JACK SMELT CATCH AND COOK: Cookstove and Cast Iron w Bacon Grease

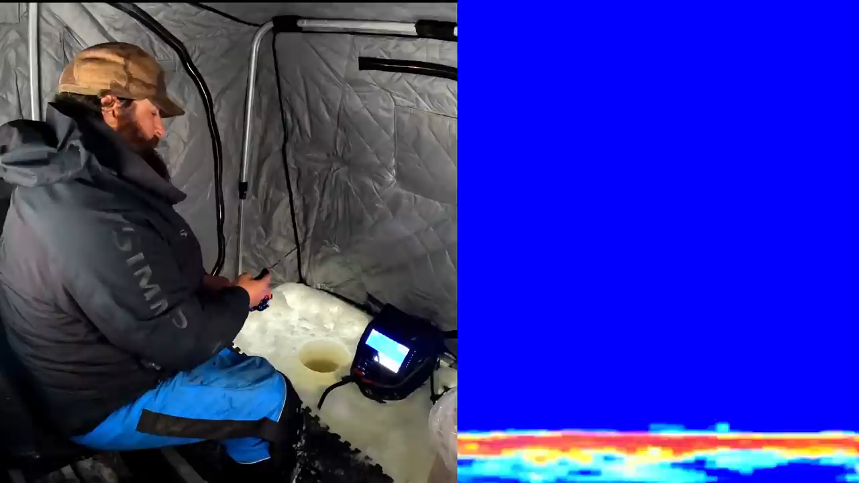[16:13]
I picture hitting the bottom as like ringing that dinner bell, because I'm sure they eat a lot off the bottom, so I don't mind hitting the bottom, especially when nothing's around. I'll bounce it off the bottom, and hopefully they either feel that or see it, or it stirs up enough mud to get their attention.
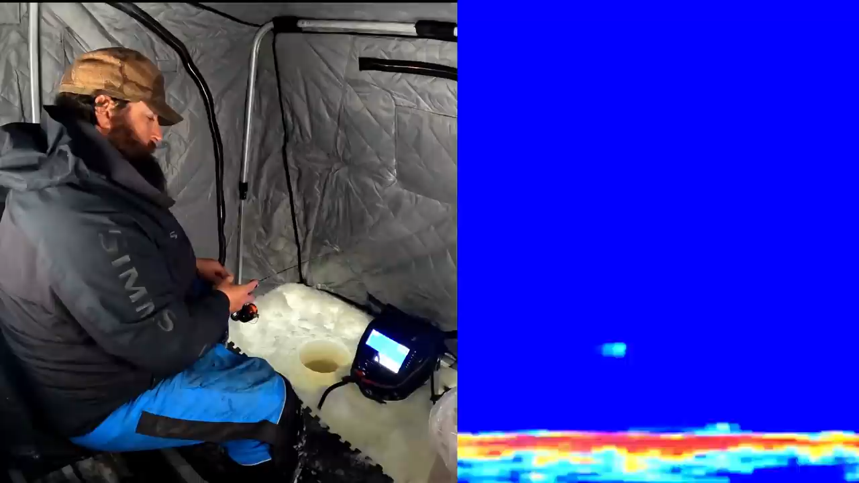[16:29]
And then I'll do the same thing up in the water column, try to get somebody's attention, get a visual for them. We'll hit bottom a couple times, ring that dinner bell, pick it up. There's definitely a couple there on the bottom. There's one under me. He's on me.
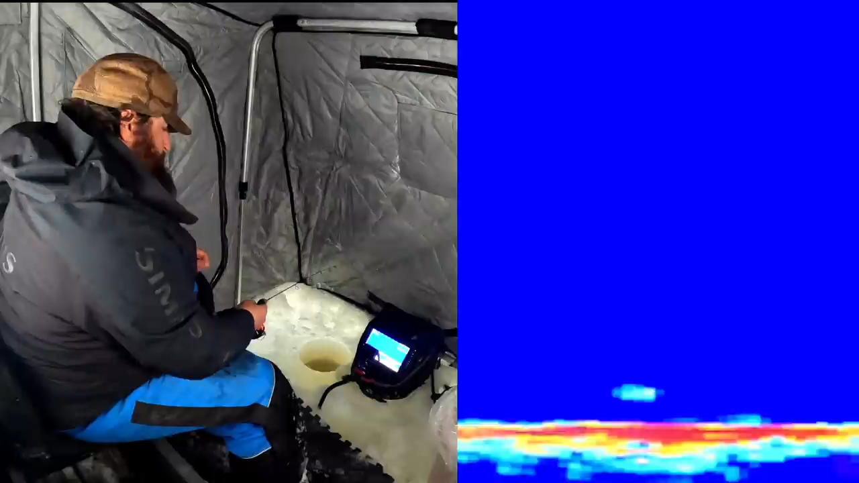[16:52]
Eat it. Oh, I got a looker there. Yep, he came up hot on that lift. Straight up off the bottom. Got him! Another one down there. Nice. Getting a little bit bigger. Baby tarpon. Nice. There he is, guys. That was cool.
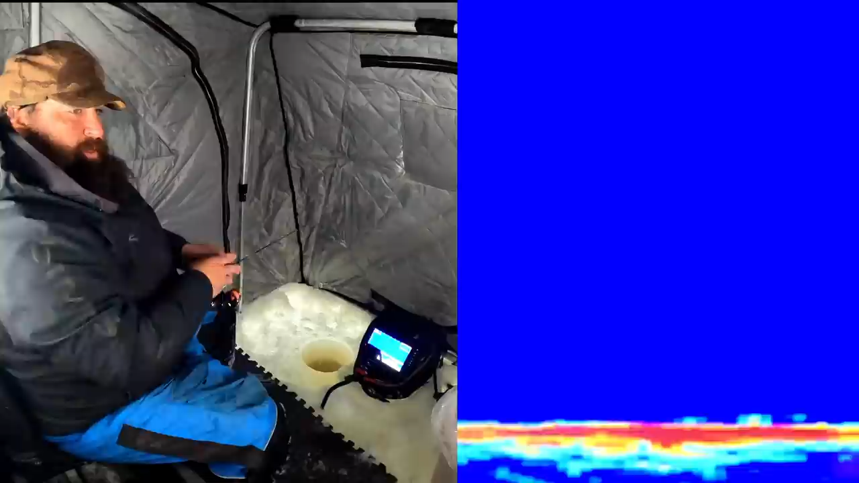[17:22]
That was on a lift. That guy came shooting up off the bottom. Looks like there's a couple down there waiting for me on the bottom. Let's see if he comes to meet it.
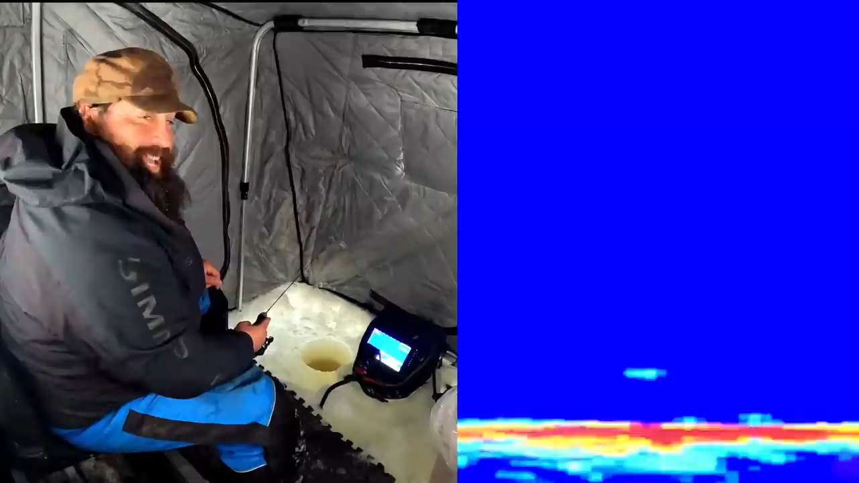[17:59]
Most of my hits today have been within 2 foot of the bottom, so I'm trying to kind of stay in that area. I love being able to get bites, you know, 4, 5, 6, 7 foot up off the bottom. Usually you get a school in on you there, and it's just easy pickings. There's 2 or 3 on the bottom right now. See if I can get one to come up and get aggressive. Here he comes.
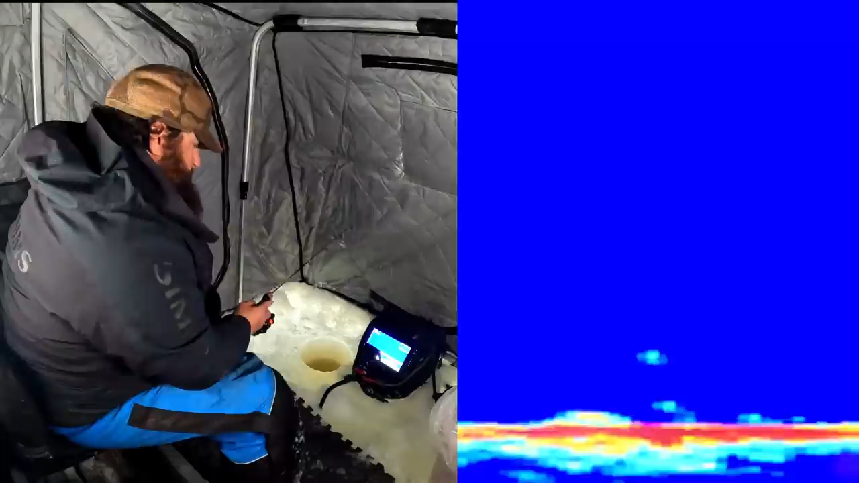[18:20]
Here he comes, here he comes. Did he eat? Nope, he didn't eat. Oh, you dog. Got him pretty far up. Now, if you can keep one there sniffing on it like that, see, those are the hard ones to catch that are just sitting there sniffing on it.
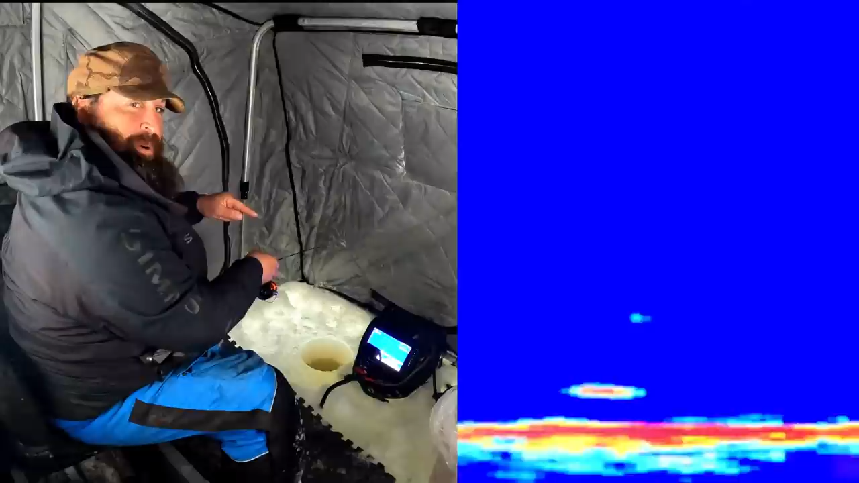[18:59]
But usually, if a second one comes in when there's one sniffing on it, it's like 100% catch on that second one. They don't mess around. They know that if they wait, they're not going to get a meal. Now, I got a head on there, and I don't know if they'll eat the head or not, if it's appetizing for them. Oh, he didn't eat.
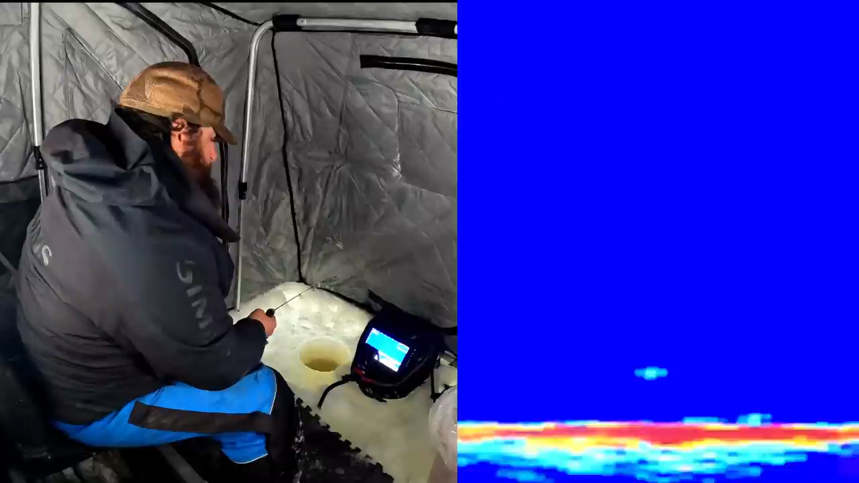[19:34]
Yeah, I might have to go back for a piece of side meat. It's hard to say because today's just a tough bite anyway. We need a whole school over here of a bunch of them. That makes a lot of fun. Today it's tough pickings. You're picking one at a time. OK, Okay, I think there's one on the bottom. Let's see if he comes up. Yep, there's one there.
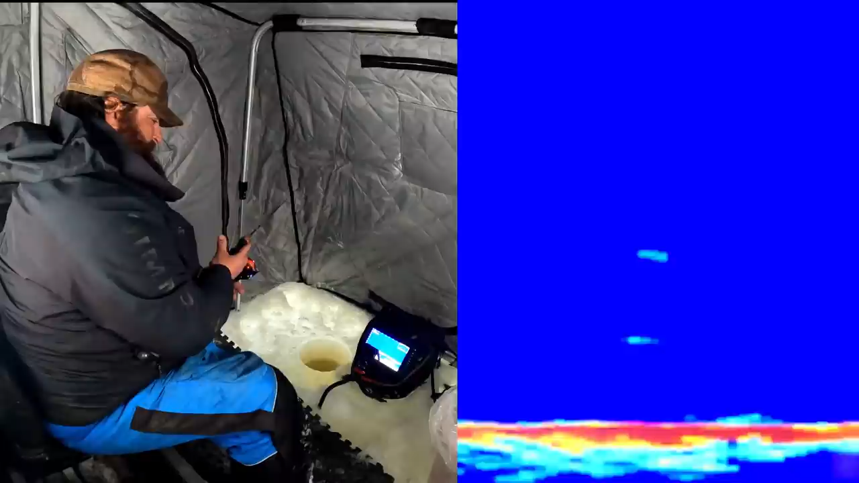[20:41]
Come on up. They won't pass that 35 mark. They will when they're hungry, I promise you that. Oh, here comes one. Coming one way up. Oh, he bit too. Shoot, he bit. He'll bite again. Ah, he bit again. What is wrong with you? Eat it. Here he comes again. Oh no! 0 for 3.
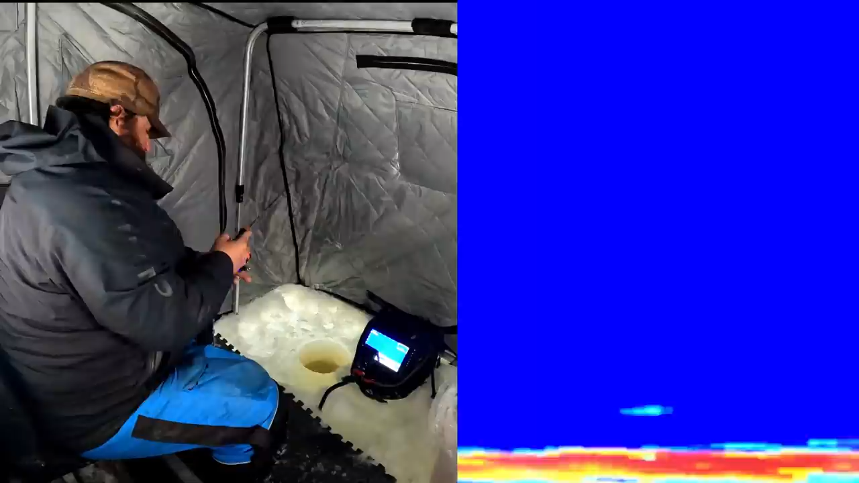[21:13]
He must be nipping at that meat. 0 for 3 on that guy. Here he is. He's still under me. I don't know if he stole it or what.
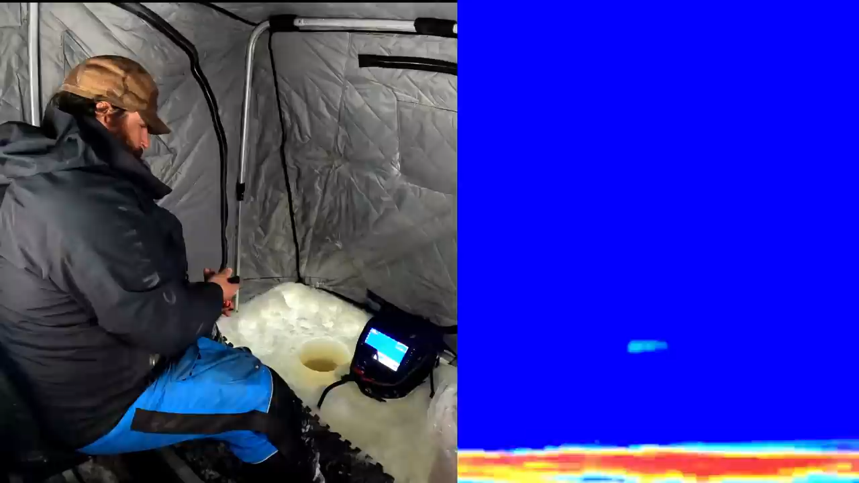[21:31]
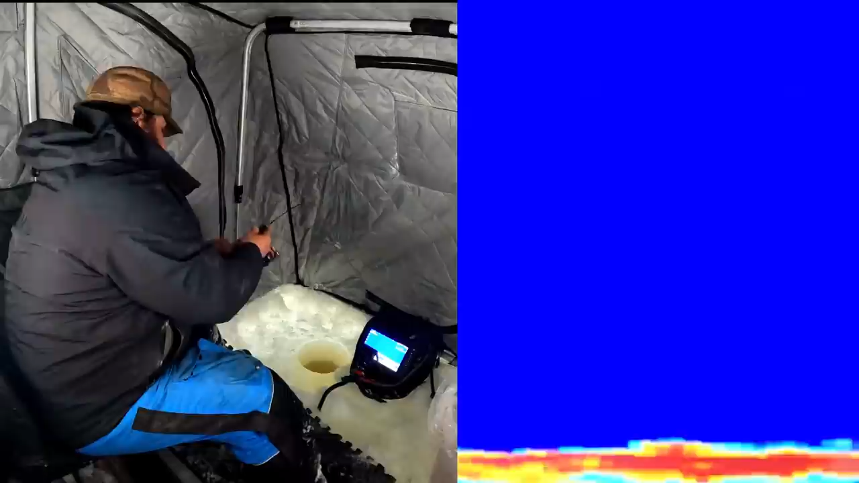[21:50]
Got him. There he is. That one's tight to the bottom.